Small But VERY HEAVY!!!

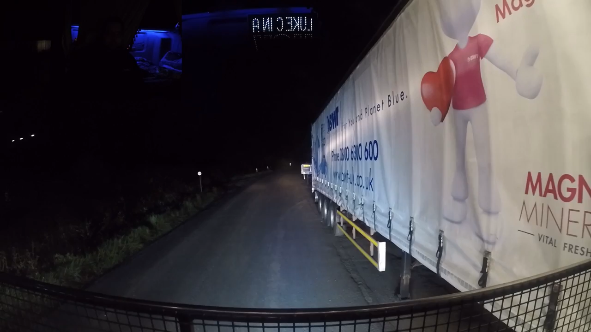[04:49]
I wasn't expecting them to come down my left side then.